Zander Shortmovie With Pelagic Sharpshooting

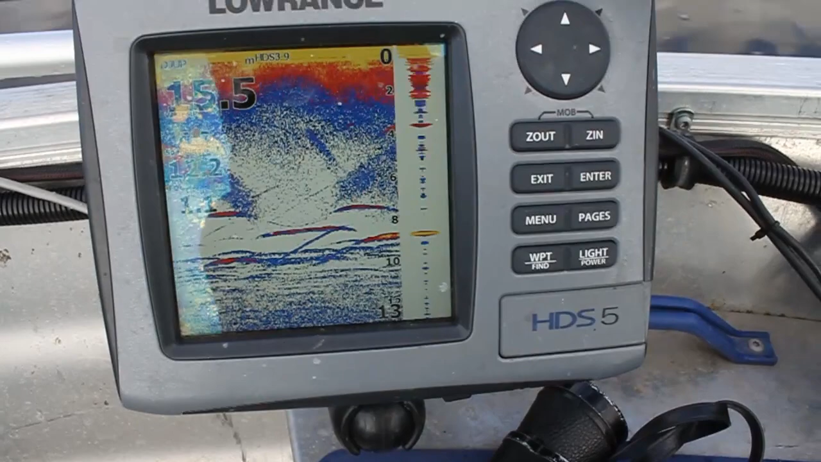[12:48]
Det här är nu bra träff.
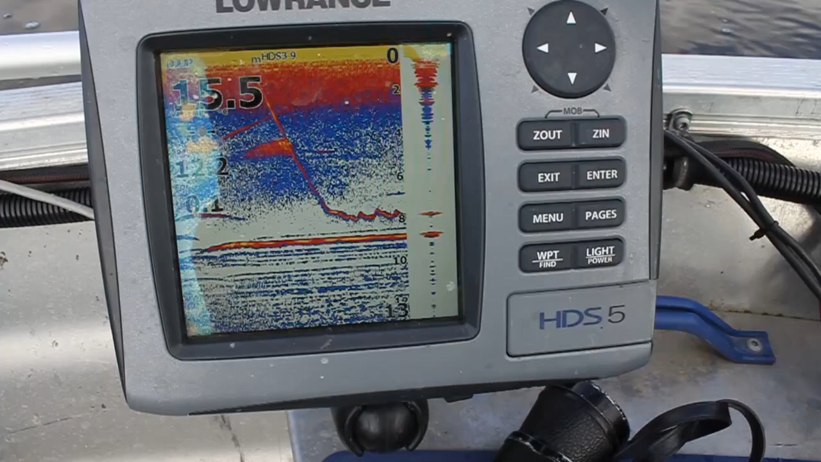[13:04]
Ja, nu är det ner. Koncentrera på det där du.
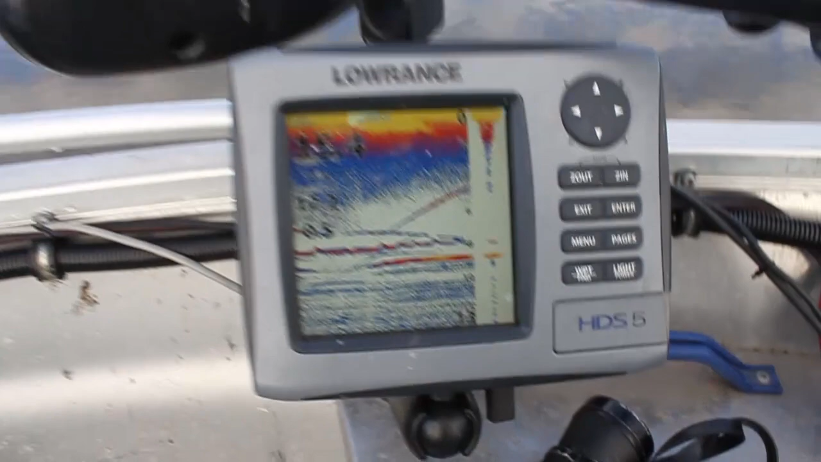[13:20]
Det känns inte som att den här så sett den här liksom. Eller?